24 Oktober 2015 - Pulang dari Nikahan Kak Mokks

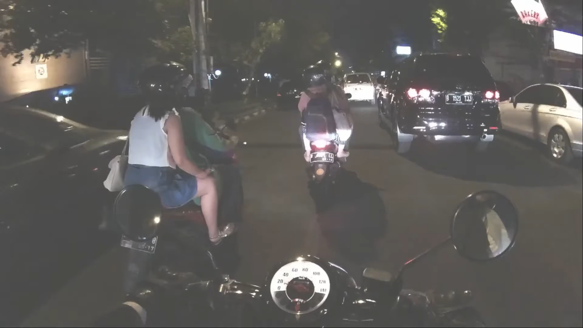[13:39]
Kan kadang kan suka menyembunyikan kan emang. Ngajak biar apalah. Profesional apa gimana, Pak. Merasakan macetnya Jogja. Apa? Merasakan macetnya Jogja malam. Minggu. Pasti akan bandara macet.